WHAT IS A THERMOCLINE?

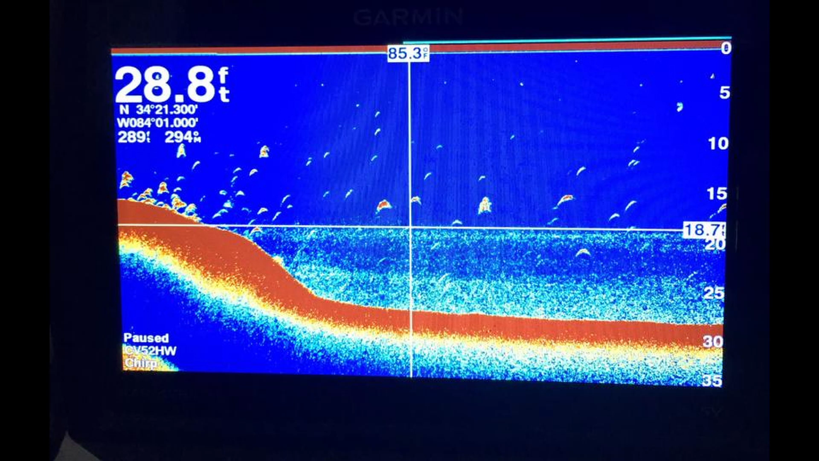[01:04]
On screen: depth 28.8 ft, water 85.3°F
that's basically what it is i know uh you can uh you can see it on your graphs it's pretty easy to find on your graphs um i like to kind of run my graphs on 455 and it penetrates the water better